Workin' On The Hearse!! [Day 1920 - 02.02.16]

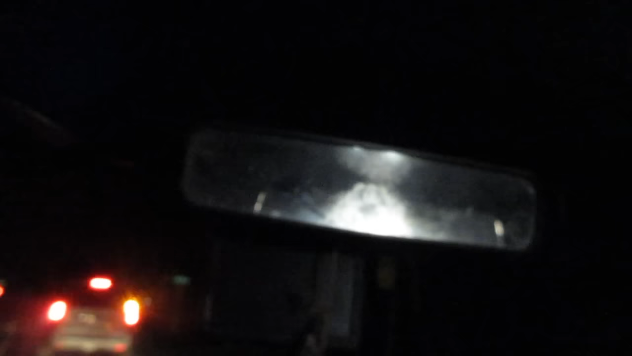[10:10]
That's just rude. And why does this guy signal and not turn? That's rude too. Nobody knows what they're doing. They're trying to sandwich me in this bliss of stupidity, and I'm not gonna take it. I'm not. You need to turn your dang brights off, man. So now we gotta do this. We gotta flip the little visor thing on the mirror.